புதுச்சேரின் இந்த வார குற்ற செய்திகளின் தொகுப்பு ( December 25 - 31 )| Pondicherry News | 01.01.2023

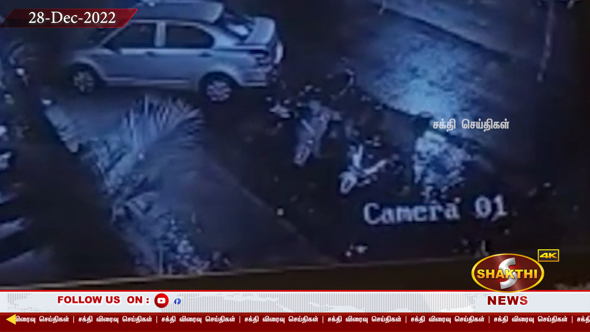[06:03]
கேர்மராவை XL அப்போது வாலிபர் ஒருவர மோட்டார்சைக்களை திருடி செில் வு IXக்கி பதிவாகி இருந்தது இந்த காட்ச [?śl YES அந்த வாலிபர் கு doen்ட்டு விசாரனை